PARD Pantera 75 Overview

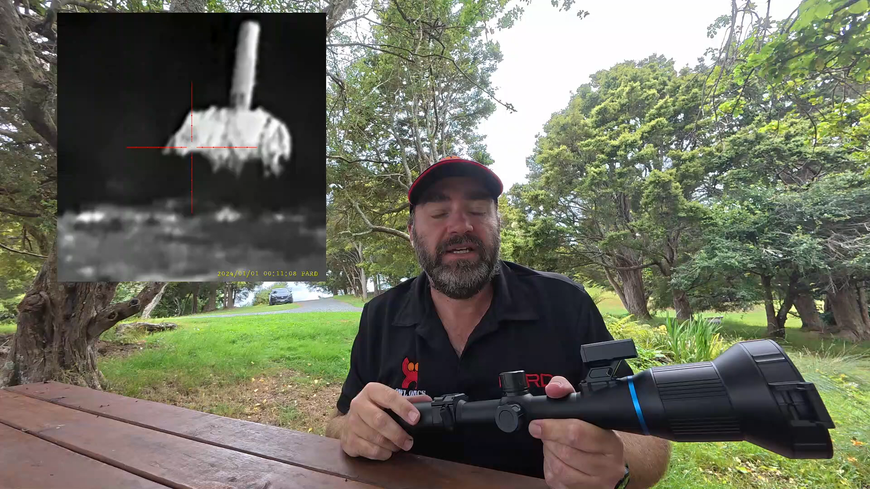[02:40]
He's about 88 yards away and you can see the crispness and the detail on him. Then we're going out to some cows.
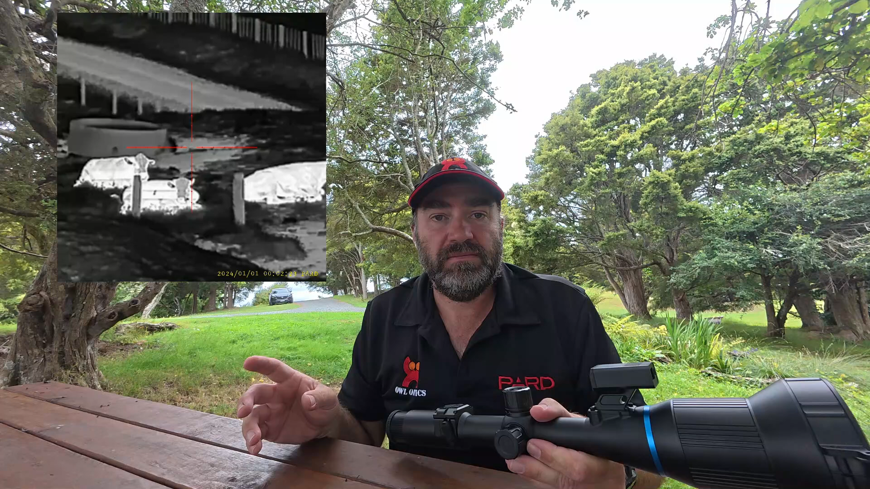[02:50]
And then we're going to go way out, and this is over 600 metres away, to some horses. And the small animals walking around that you can see, they're Poo Kekos. It's a small bird. We're going out.